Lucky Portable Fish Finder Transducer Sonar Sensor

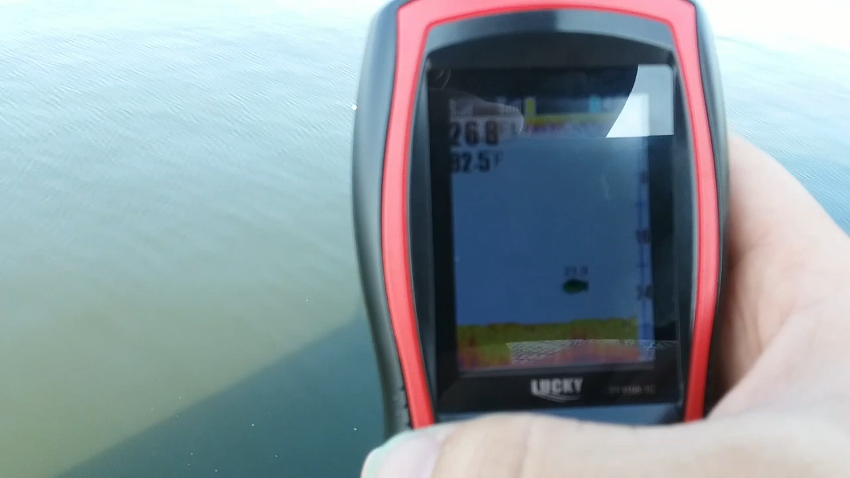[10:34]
there's some fish right there and they're towards the bottom
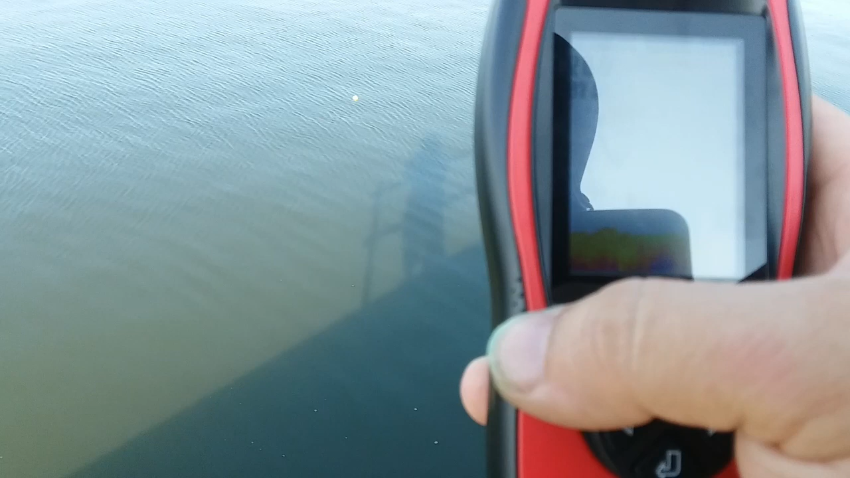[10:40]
right now the setting is for medium and large fish we're not worried
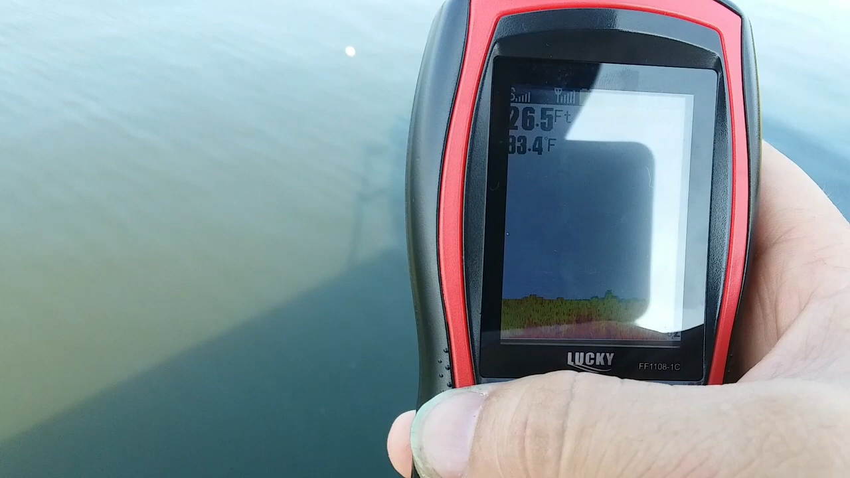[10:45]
On screen: depth 26.5 ft
about little bait fish or anything like that so it is telling us a little bit
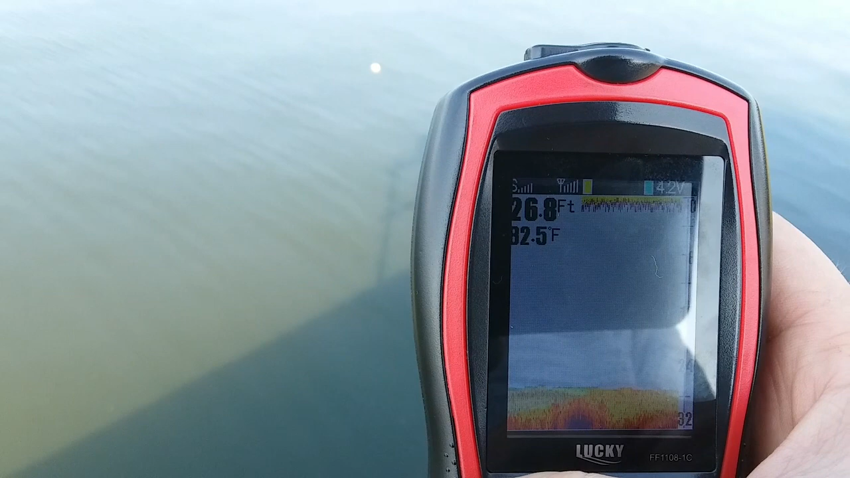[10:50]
On screen: depth 26.8 ft
of information telling us you know again water depth and everything of which
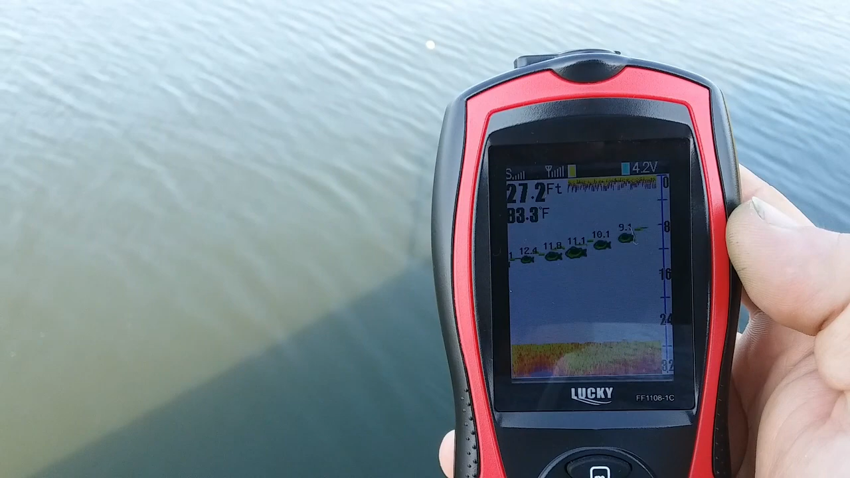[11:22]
On screen: depth 27.2 ft
can see that string of fish there